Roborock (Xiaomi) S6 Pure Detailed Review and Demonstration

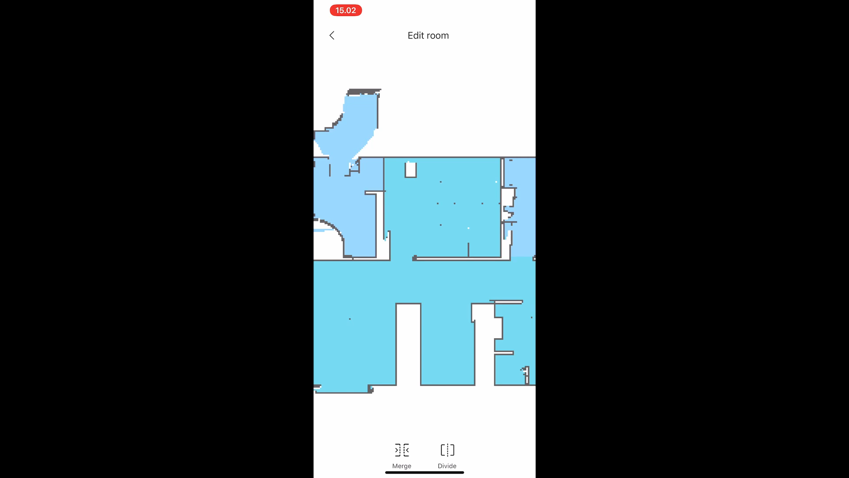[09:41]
to segregate the house into different zones.
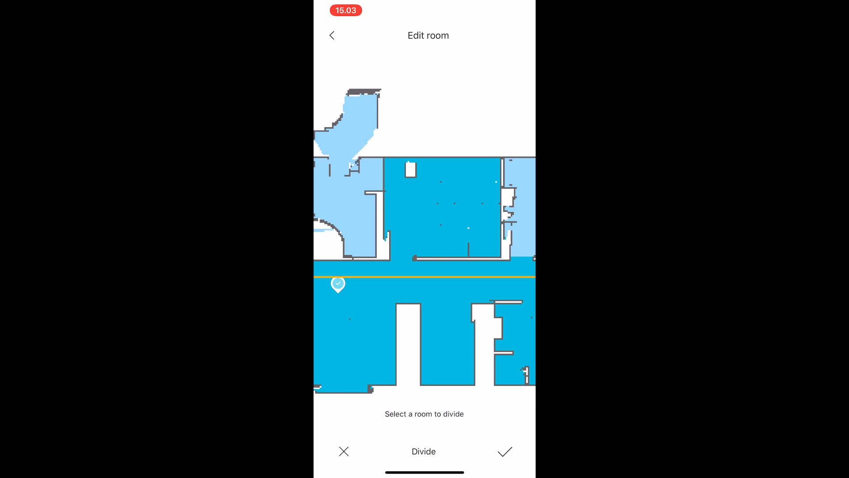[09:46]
I'm just going to speed the process up to see you here how I did it for a couple of my rooms
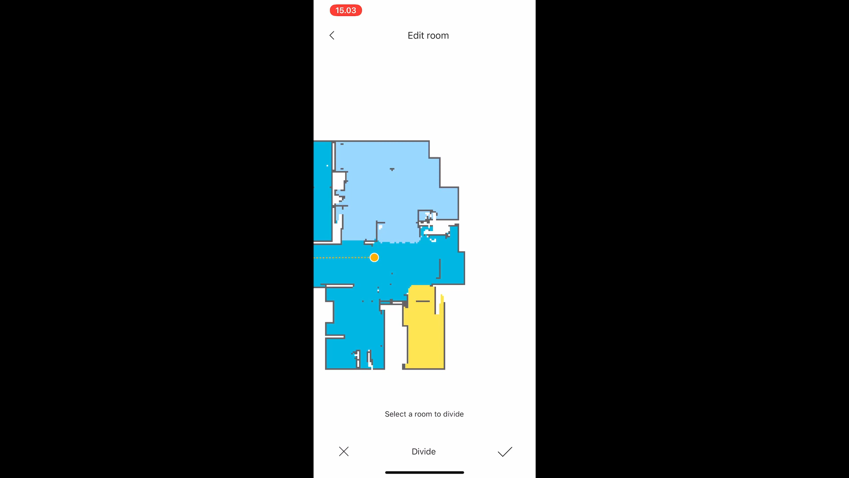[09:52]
but you can this is sort of tedious but you only need to do this once because it's then saved afterwards and then you never have to do this again.
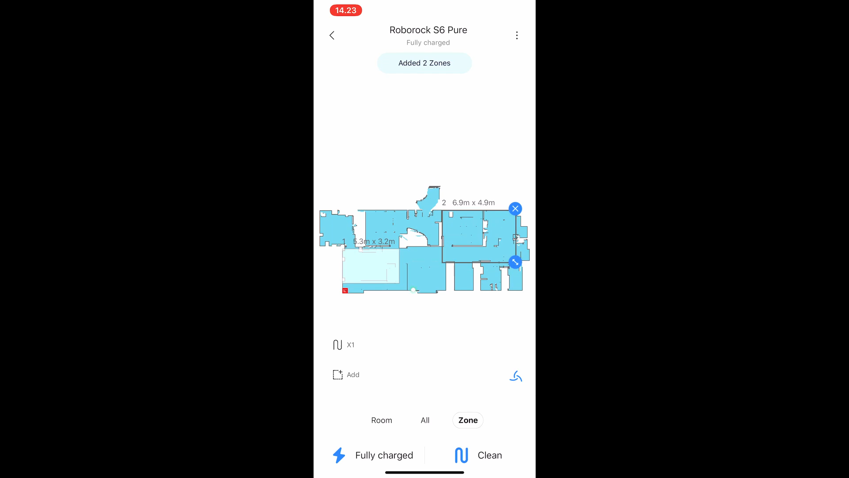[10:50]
So the ability to save these maps permanently to the device is really a great feature but there are limitations to this.